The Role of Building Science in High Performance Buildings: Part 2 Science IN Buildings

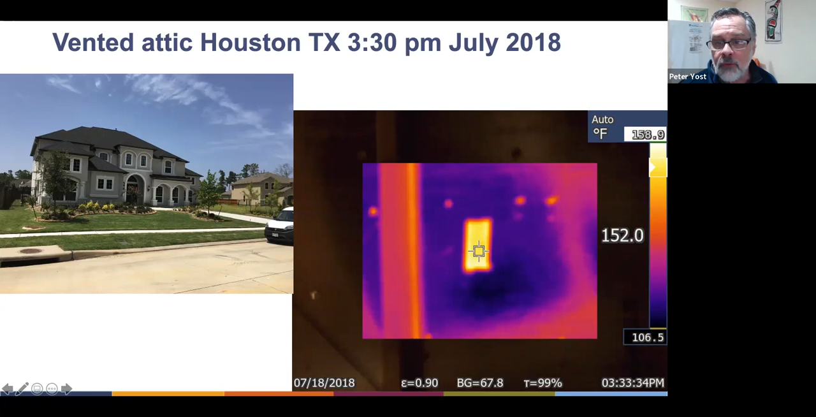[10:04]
On screen: scale top 158.9°F, scale bottom 106.5°F
The relative temperature differences in this infrared image are accurate. But because the background temperature was not set to 100 degrees, the absolute temperatures here are probably a bit off. But the bottom of the mystery. So this here is, this image is taken right here. So why is it so bloody? That's the building sticker, right? That's how they, that's the barcode sticker for the sheathing.